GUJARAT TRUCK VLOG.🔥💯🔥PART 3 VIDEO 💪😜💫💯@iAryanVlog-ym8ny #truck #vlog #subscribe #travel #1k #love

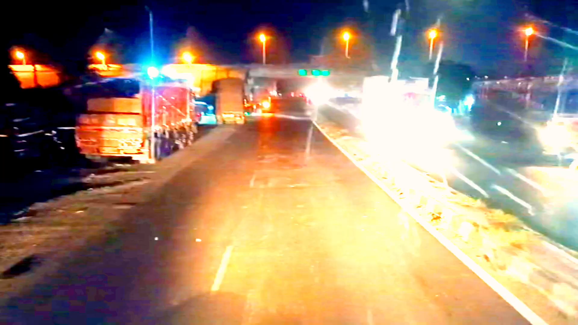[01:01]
तो फ्रेंड देख सकते हो अब हम आ चुके हैं अभी खेड़ा, और खेड़ा का ये पुल चढ़ रहे हैं। तो बताते हैं आपको आगे का सीन।
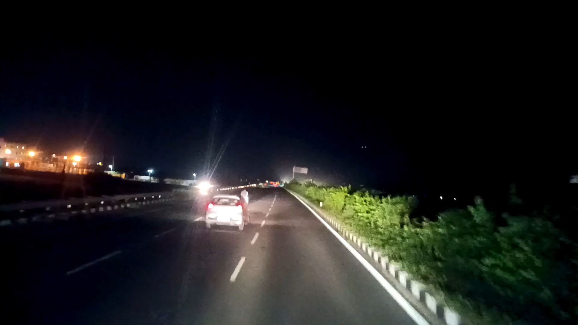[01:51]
तो फाइनली गाइस हम आ चुके हैं खेड़ा के टोल टैक्स पर। तो फ्रेंड्स आप देख सकते हैं ये टोल टैक्स सामने आ चुका है, तो अभी हम टोल क्रॉसिंग करेंगे, आपको बताते हैं यहाँ का भी सीन।
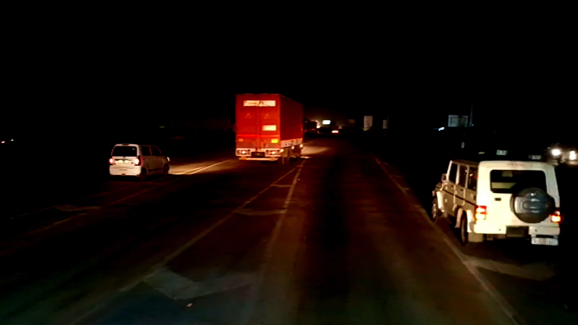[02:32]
तो फाइनली गाइस अपनी गाड़ी के टायर गर्म हो गए थे और इसकी वजह से हमें यहाँ पे रुकना पड़ा खेड़ा हाईवे के यहाँ पे।